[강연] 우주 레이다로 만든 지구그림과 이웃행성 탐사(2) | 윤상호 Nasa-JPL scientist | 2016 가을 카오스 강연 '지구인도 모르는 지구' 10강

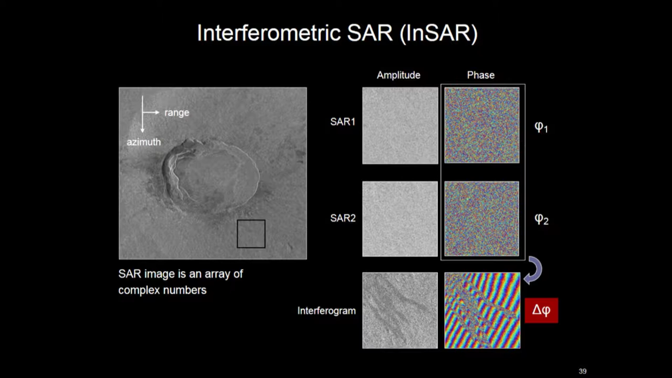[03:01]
2005년에 흐른 용암의 모습이고 용암 때문에 이렇게 노이즈하게 나타나고 나머지는 이런 시그널이 보입니다 자 그러면 그 시그널이 어떤 의미를 갖고 있냐 시그널은
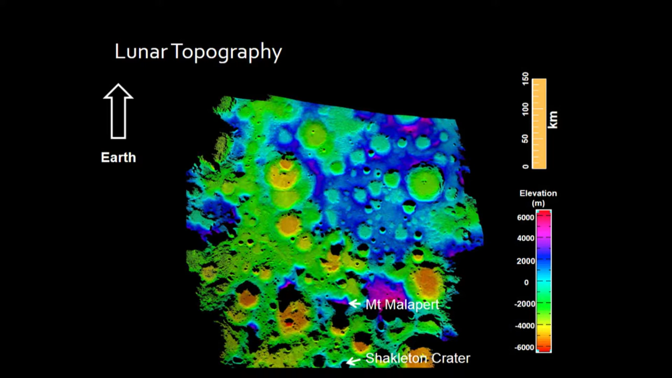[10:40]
만약에 이것을 남북으로 미분 혹은 차분을 하면 마치 빛을 위에서 쏘아서 그림자가 된 것 같은 쉐이디드 릴리프 맵을 만들 수 있는데 이
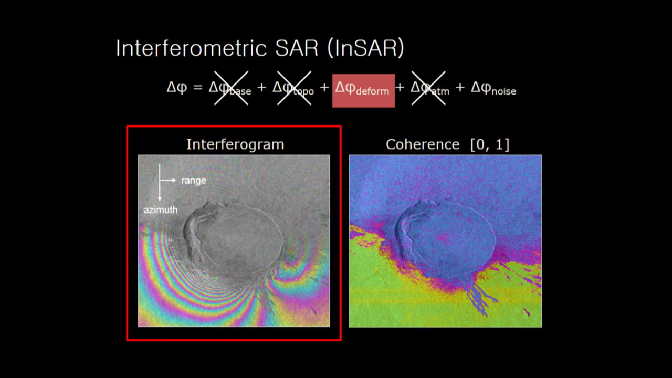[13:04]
되어 있으니까 그대로 있을 것 같지만 사실은 극단적으로 얘기하면 마치 스펀지 같아서 이렇게 물질이 빠져나가면 반드시 지표면의 치마가 일어납니다 그것을 인공위성이 이렇게 잡아낼 수 있습니다
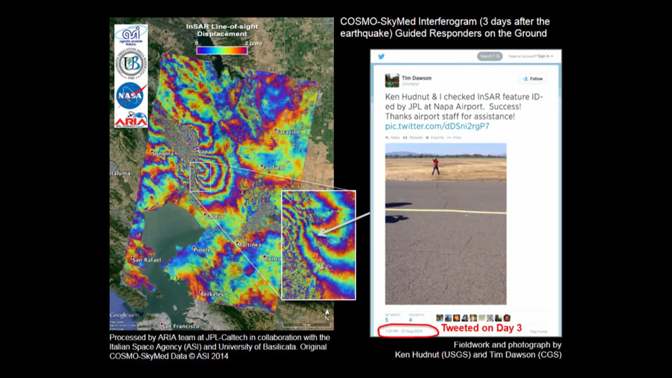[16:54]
얘기를 하고 그 지진이 일어난 3일 후에 US Geological Survey 사람들이 현장으로 나갔습니다 이 이미지를 그 스마트폰에 다운로드 받아서 현장에 나갔습니다 그래서 이 위치에 가봤더니 이 사람들이 나파 지진의 영향으로 나파 밸리에 있는 이 활주로 활주로에 가보니까 이 위치에 이런